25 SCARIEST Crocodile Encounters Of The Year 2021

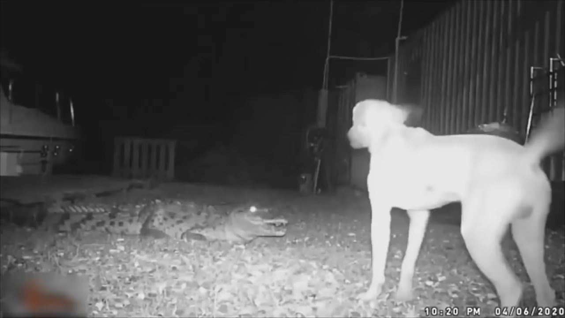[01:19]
Three dogs have a serious attitude and one of them very nearly gets a toothy attitude injustice.